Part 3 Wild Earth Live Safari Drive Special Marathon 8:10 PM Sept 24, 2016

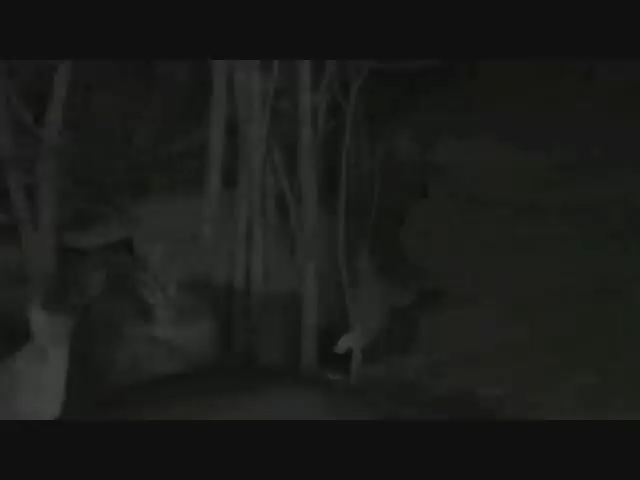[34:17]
Yes, I could have lost my hat, but he's stolen the tail.
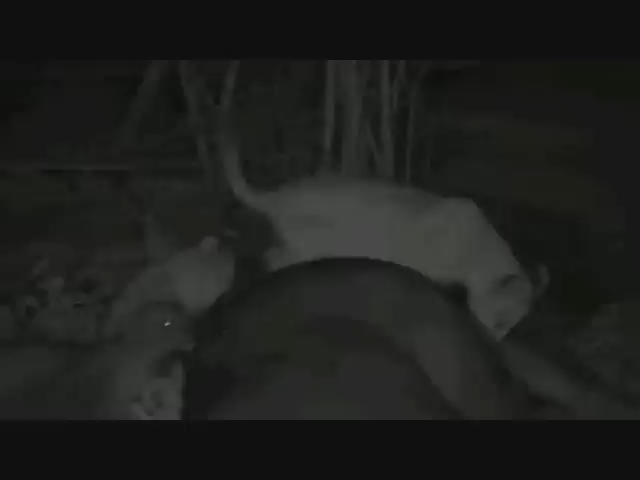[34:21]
It's having a great game with it. So isn't this incredible? This infrared enables us to view cubs at night. Normally, no spotlights on cubs until they're about between 6 and 8 months old.
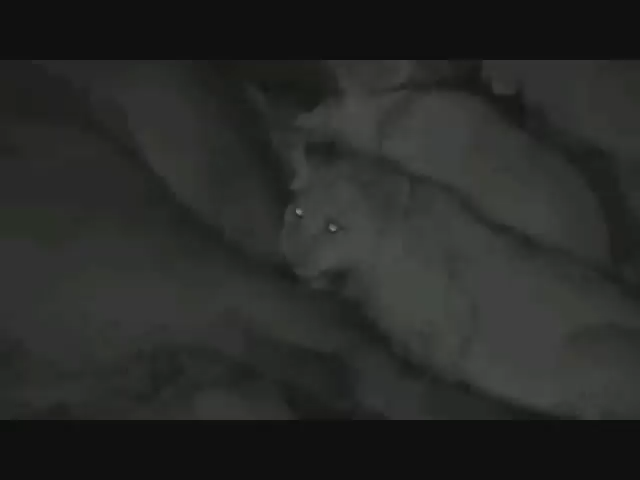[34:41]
But with infrared, we remove. Look at him.
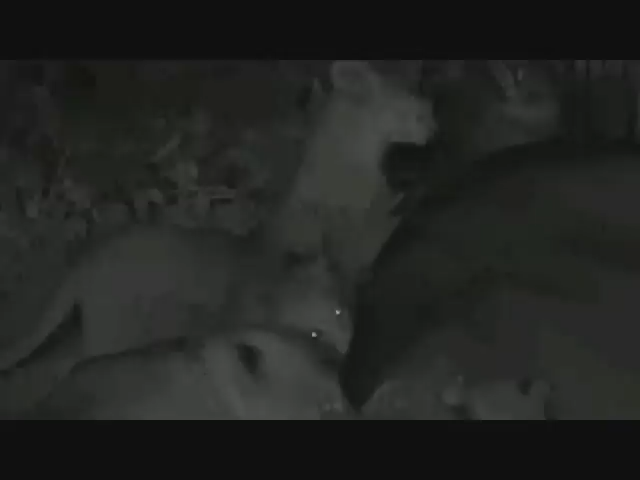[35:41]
Now, Michael's wondering, are male cubs slightly more aggressive than females, especially around food? Well, generally, they can be, just because they're a bit bigger. And in lion society, quite often size goes a very long way. Now, wait, there's going to be... Let's see how long it takes them before they get upset with each other and they can't share.
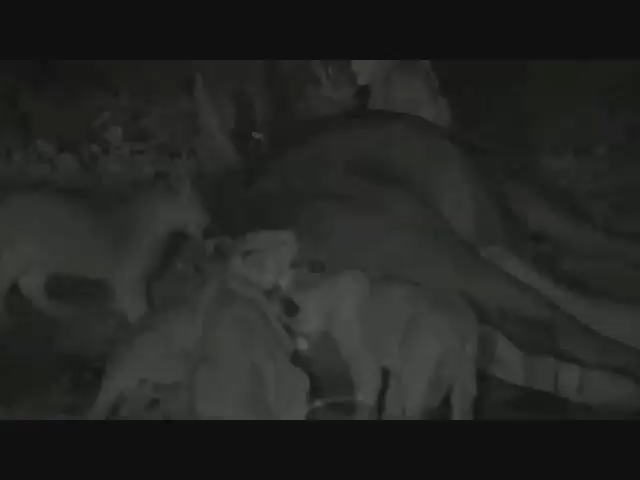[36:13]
As I said, they're so full, they're not really that worried about eating. Ears flat. No serious growling at each other just yet.
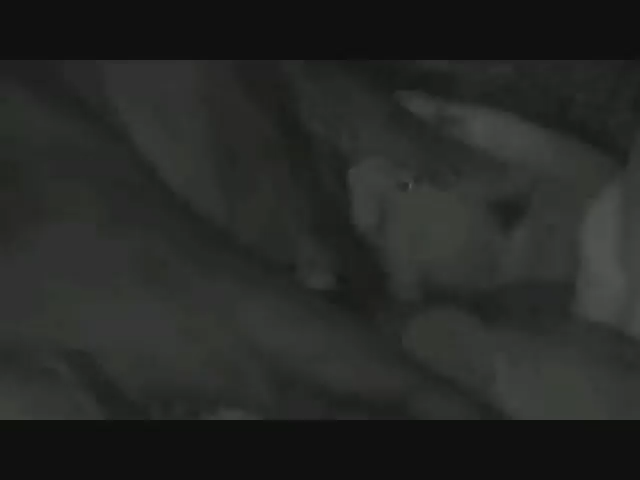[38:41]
It's practicing the throat grip on the buffalo's armpit.
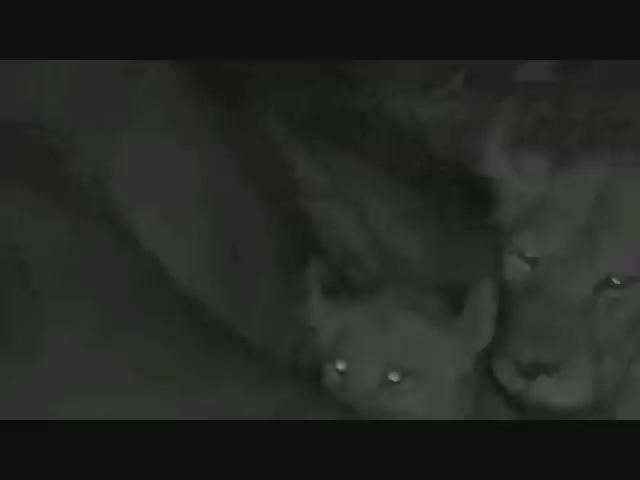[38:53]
Bit of growling, just but not much.
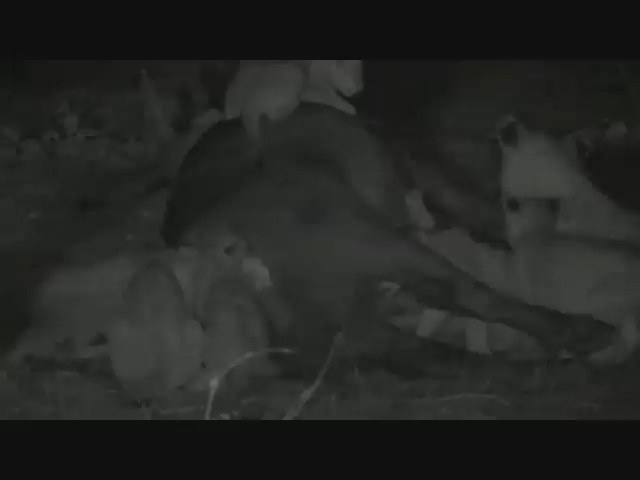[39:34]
We can hear frogs and a fiery-necked nightjar in the background.
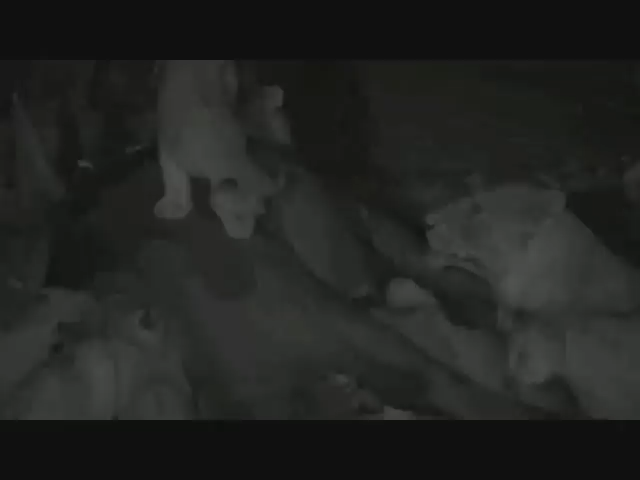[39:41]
And of course we have an incredibly ecstatic Nkuhuma pride. If you've just happened to stumble upon us, this is live infrared viewing of lion pride on a kill. And can you believe we watched them take down this buffalo live? You are watching with me at the exact same time. Isn't that incredible? We are able to bring you the immense and amazing animals from Africa live wherever you are, might be in the world.
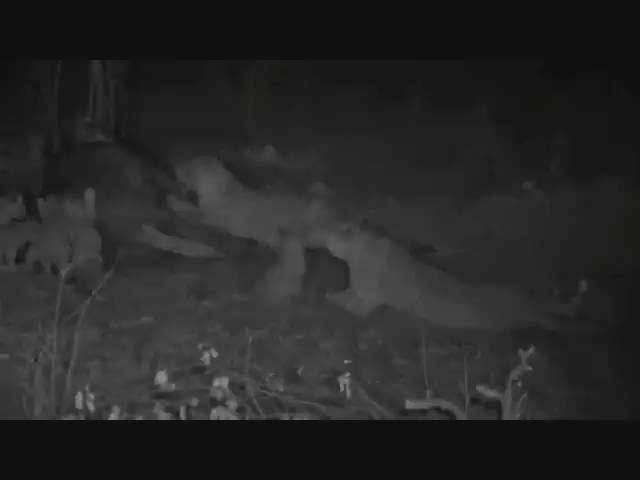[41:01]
Now, Doug in Connecticut's wondering, will the cubs be able to break through that tough buffalo hide with their still young milk teeth? Probably not. Maybe in some of the softer spots on the belly, but generally they will go like those ones there to where the lionesses have already opened up the carcass.
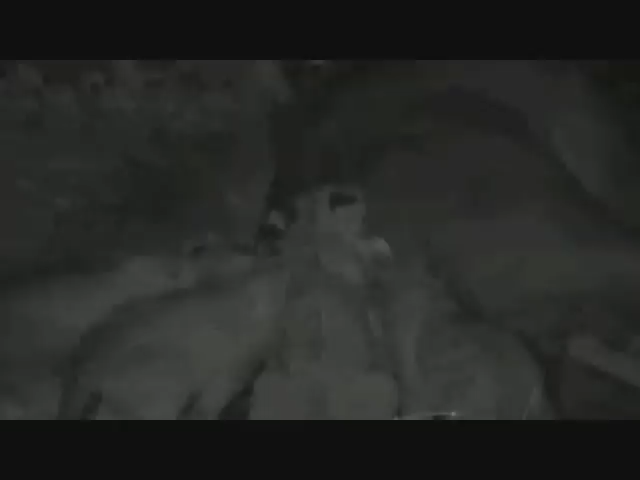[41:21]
Head in there.
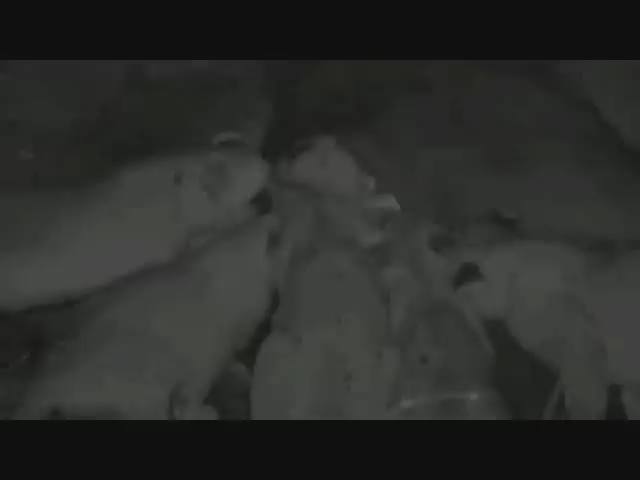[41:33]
I can just sneak a head in there. I said they're not particularly hungry, otherwise there'd be a lot more snarling, growling and swatting. That little one, he's practicing catching buffalo up front. Not interested in eating. Oh no, he's caught and killed. He's happy. Yes, you big brave thing, you.
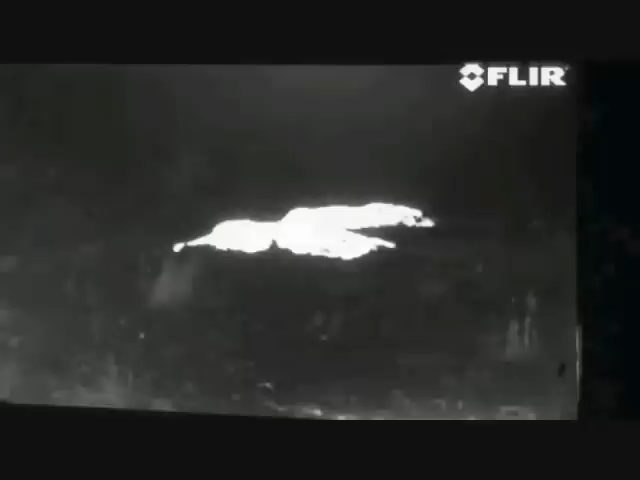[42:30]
Hello everybody, sorry about the very quick link last time, but I'm not actually sorry at all. You got to go and watch the little Nkuhuma cubs arriving at their kill, and well deserved it is for them. Indeed. Our cats, as you can see from the thermal imaging camera, are, well, very tired.
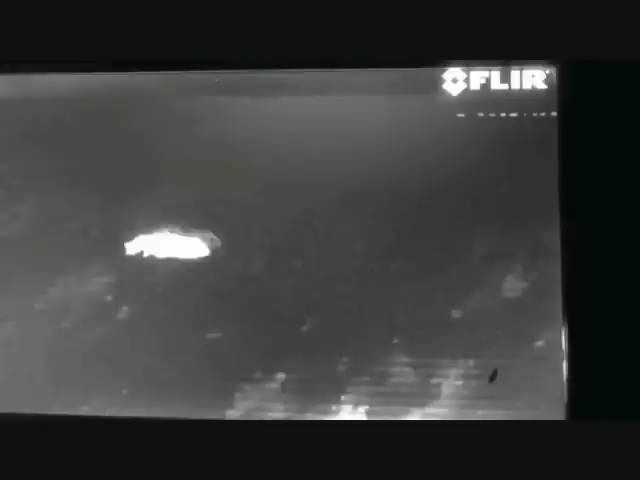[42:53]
But just behind them, a herd of what Graham Wallington calls bogies.
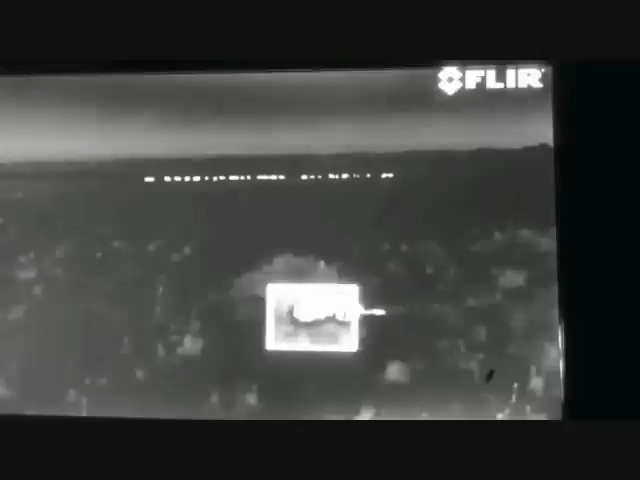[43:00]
The bogies have the wind from blowing sort of from the lions to them, we think. We can't really tell. It seems to be swirling slightly. But that is the potential hunt that might happen
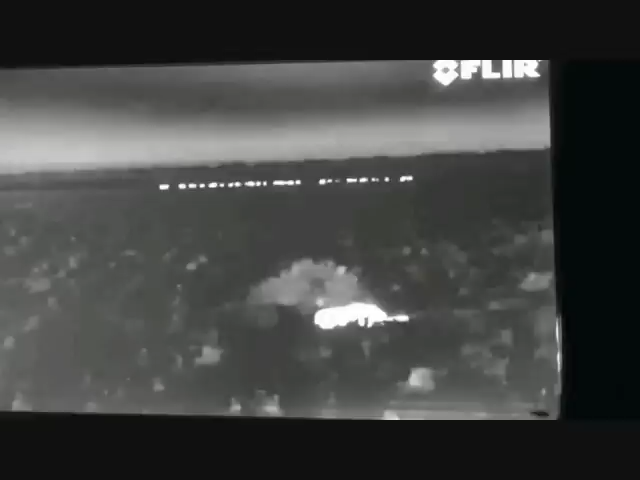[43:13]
here if these lions can bring themselves to just wake up and do something other than nothing. There we are. Two sleeping on the left, one under a termite mound on the right, the other one lurking about here somewhere. Now, we think this is four lionesses. We're going to vaguely conclude that they might be from something called the Out of Africa Pride.